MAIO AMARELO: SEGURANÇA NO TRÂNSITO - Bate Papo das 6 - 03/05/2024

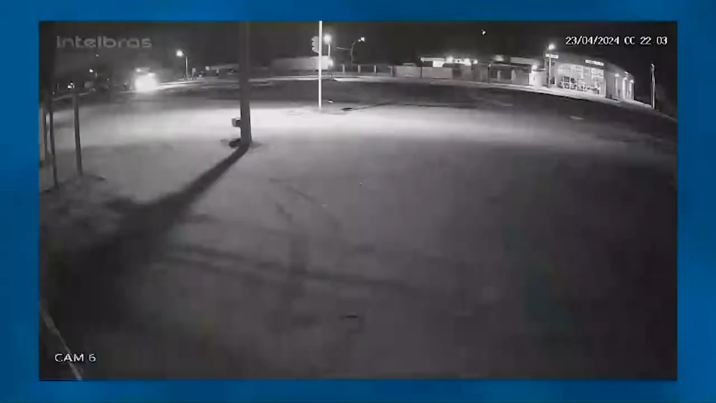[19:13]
uma carreta que bateu atrás da outra, não sei se dá para você ver, uma carreta parou, respeitou o semáforo e infelizmente a carreta de trás não conseguiu parar. Eu ainda não tenho informação da dinâmica se ele acabou dormindo, se acabou perdendo o controle, mas infelizmente esse condutor acabou vindo a óbito. Tem essa questão também às vezes do cansaço, às vezes da falta de atenção de quem está conduzindo veículos à noite e principalmente geralmente os caminhoneiros,